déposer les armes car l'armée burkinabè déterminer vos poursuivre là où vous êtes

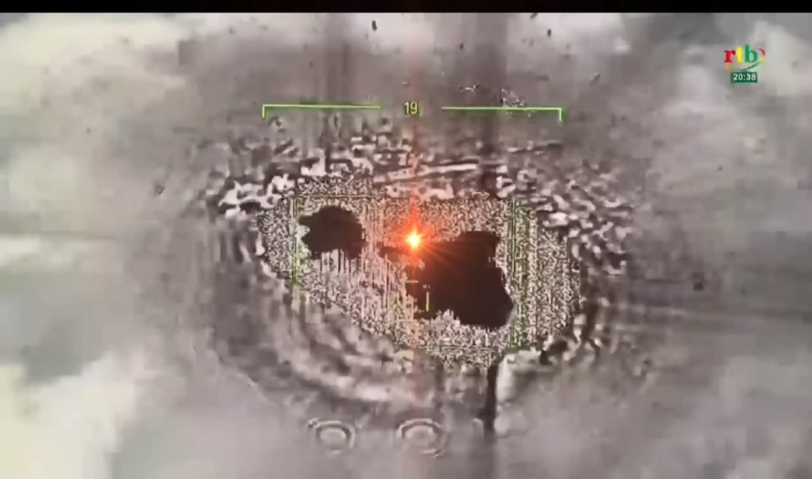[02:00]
je mbé nyam ne ngembar yam babang e il frappe ti do na mwe drone na mwe bene ya
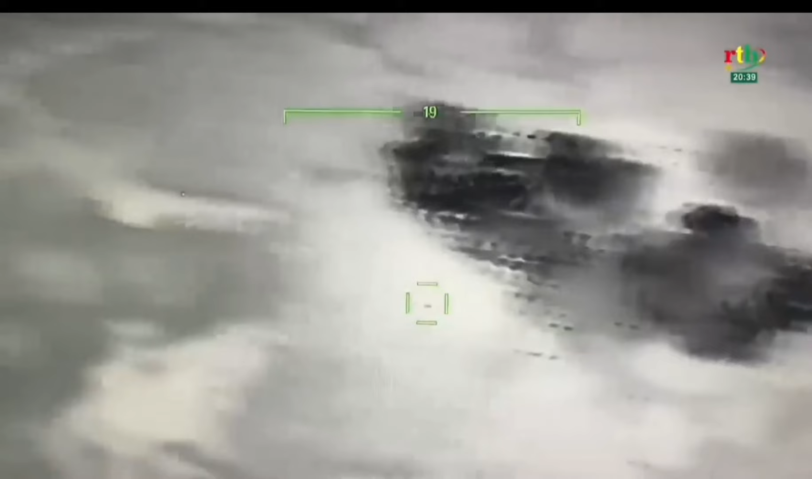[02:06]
de baye mo pa yibe won no wudu ye donc woto n bala drone to me leben na surveiller la me
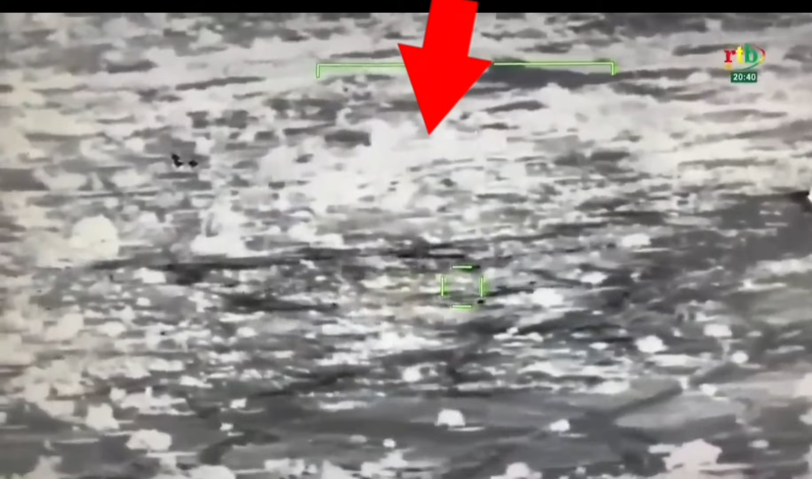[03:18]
le mwe blam ade lo wor pore na yi jonya ki wura han pisi la yo po e on wa ndi 15h et
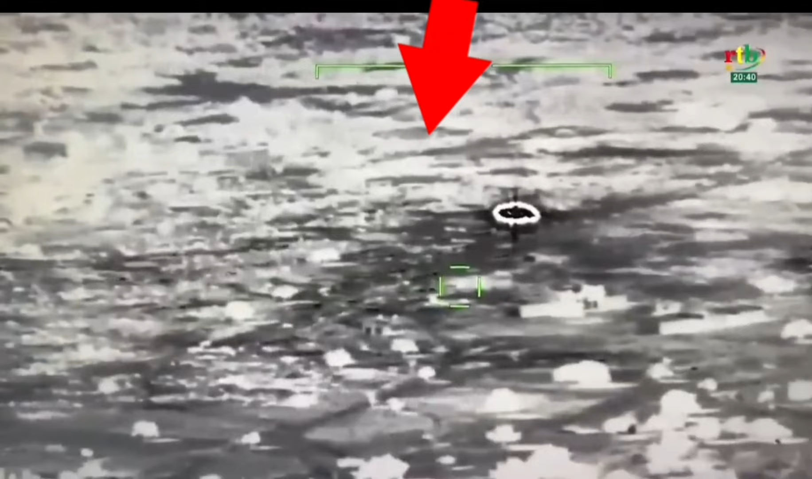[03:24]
demi wakati drone na manan pa makibare ti attack la bwanto attack ton soda se la ya hambe
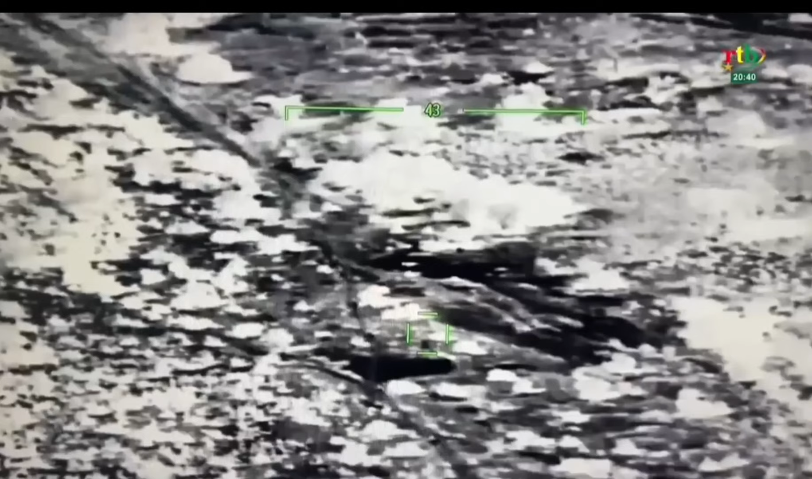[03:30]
dininga tengning mbon ti nyoka e ya windig nyoko windig sen luton a honor de nyoka ya windig sen luton a donc drone na nandi ka sore ana se to mbab se blame wa to bala
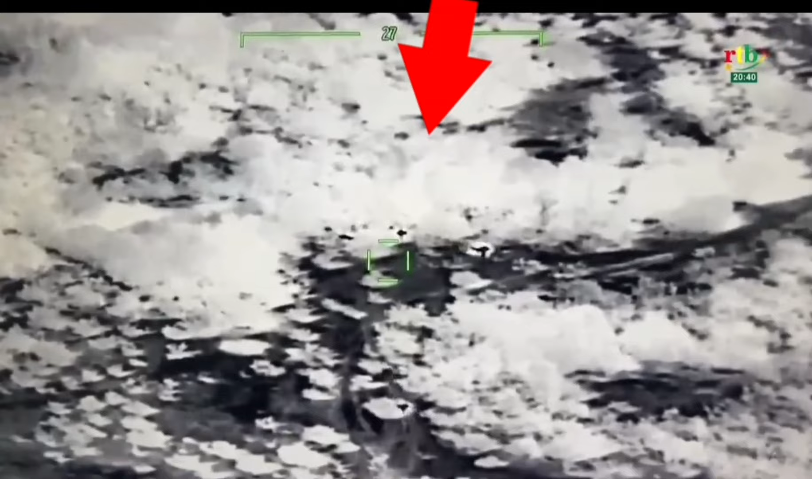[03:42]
anya bala man to ble bran so tam mo ble bran so tam ti drone na pora de moham nyam la ne ben dar un zo to ner fa do to ngodam no donc drone na ma abna wa wiso abna wa wiso donc neba ta bindi nginda ya kane la drone je ham do hin ya ba abna ba yir